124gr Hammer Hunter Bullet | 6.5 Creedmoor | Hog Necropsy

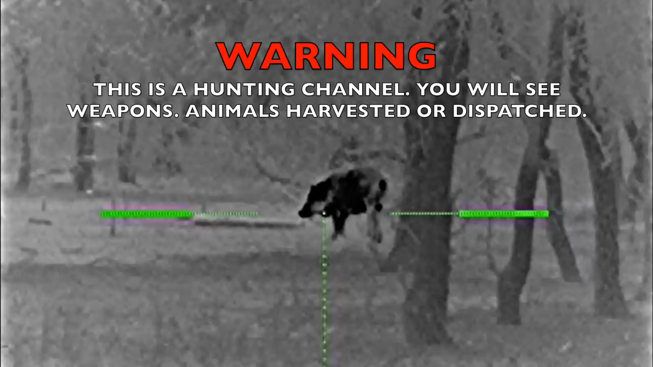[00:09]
About to load up and head out west to meet up with my buddy Ron. He's going to be giving me a new digital recorder for my old school Pulsar XD-50A thermal.
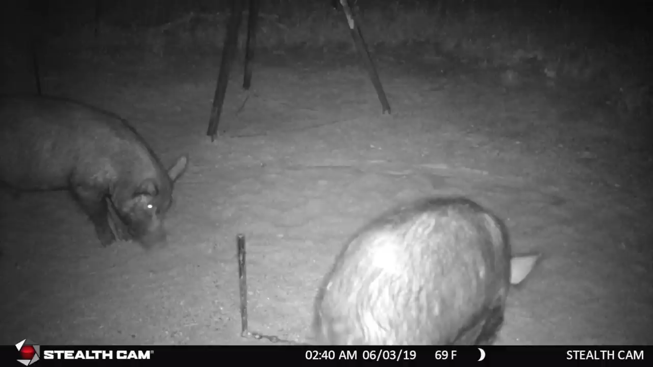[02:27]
According to his game cam hogs have been coming in at two different feeders every night between 7.30 and midnight. Ron would hunt one feeder that had large prominent boars.
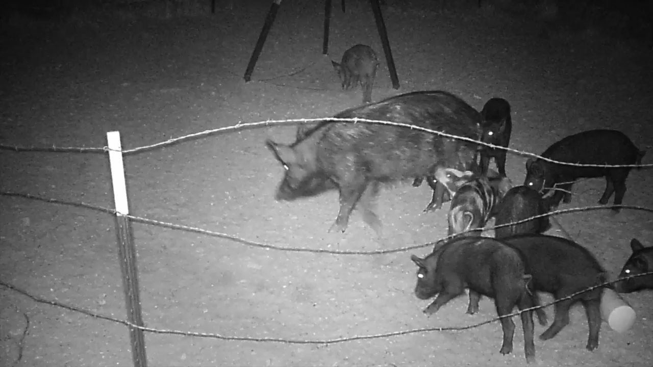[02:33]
I would hunt the other feeder that had a large sounder of mid-sized sows and piglets. I got to my stand around 6.30 p.m.